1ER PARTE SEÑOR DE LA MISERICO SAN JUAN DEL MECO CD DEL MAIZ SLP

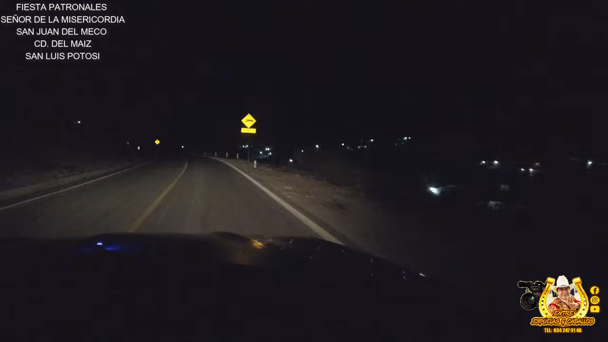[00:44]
Y ahí sigan insistiendo que ando. Estamos llegando, mire, Ciudad del Maíz. Ahora sí que aquí vamos llegando, mire. Aquí está el arco famoso, el arco de Ciudad del Maíz. O algo, que un jugo si quiere algo.
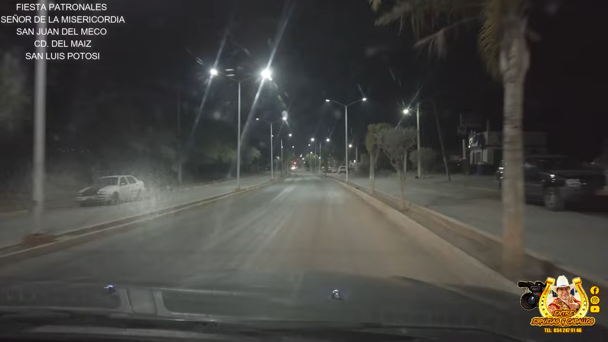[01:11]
O se aguanta.
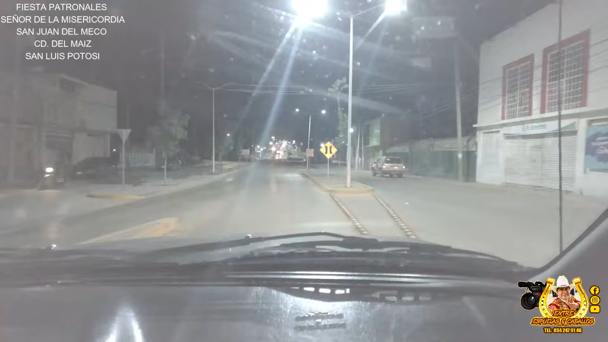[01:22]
Aquí vamos pasando por Ciudad del Maíz, ya vamos rumbo a, ahora sí que el Meco. Bueno, es un ejido ahí donde vamos a ir y viene ligado que viene siendo lo que es, pues aquí es el municipio, Ciudad del Maíz. Ahora sí que de San Luis Potosí, y ya vamos para rumbo al Meco, a donde va a ser las fiestas patronales de nuestro Señor, ahora sí que de la misericordia.
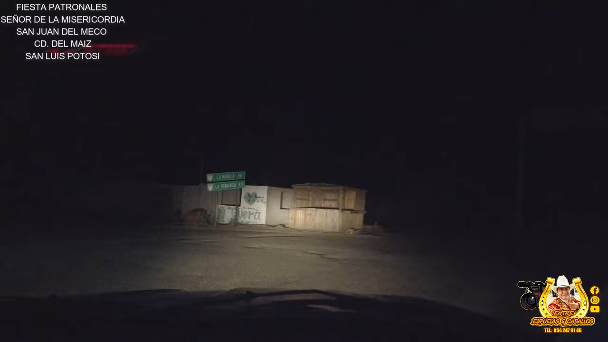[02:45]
Dice la memela, 20, la pendencia, y está para allá también San Juan del Meco. En 6 kilómetros volteamos. 6 kilómetros volteamos. Pues aquí vamos allá rumbo a San Juan del Meco. Aquí es la pendencia ya, de noche. Por aquí. Mire. Aquí ya no hay internet. Ya se nos fue el internet. Pero ya ando, ya tenemos la antena y vamos a conectar todo. Aquí vamos por San...
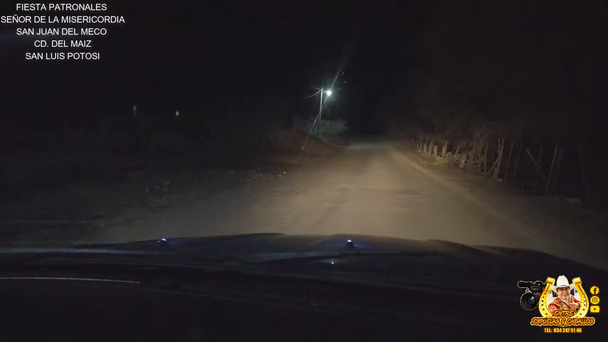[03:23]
Ya casi llegamos, casi llegamos. Bueno, aquí sigue la terracería. Y allá están las luces, allá se llegan a ver las luces, mire. Allá quedan lucecitas que se ven allá. 2 kilómetros, ¿ah? ¿Eh? A San Juan del Meco, ya. Entrando, mire, aquí es, ahora sí que San Juan del Meco. Ya llegamos.
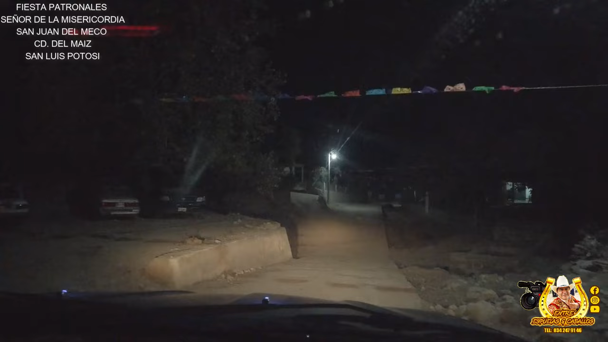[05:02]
No, ya ves. Ya apaga la muchacha esa que va hablando. Y ahí están los pozos de agua. Mañana en la tarde vamos a ir recorriendo todo este camino hasta llegar a la iglesia. Ya cuando esté más bajito el sol.